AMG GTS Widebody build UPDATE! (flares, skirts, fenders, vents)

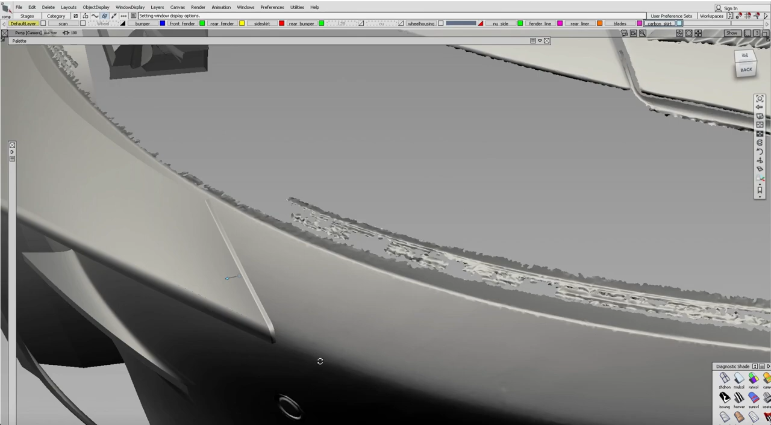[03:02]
on the surface of the stock GTS and I made exact curve and I pulled out two and a